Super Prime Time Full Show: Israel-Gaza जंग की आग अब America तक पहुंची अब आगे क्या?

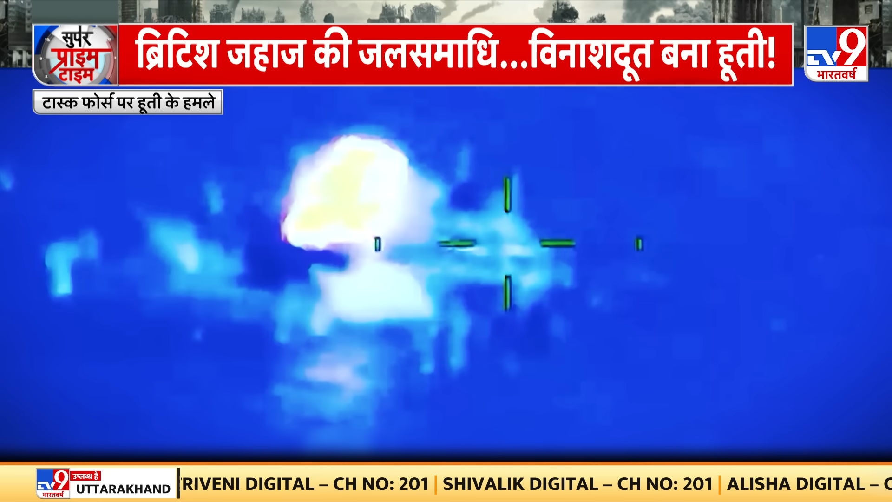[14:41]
लाल सागर में होती की दादागिरी रुकी नहीं है वो लगातार विदेशी जहाजों को निशाना बना रहा है इस बार बारी ब्रिटिश शिप की थी होती ने ब्रिटन के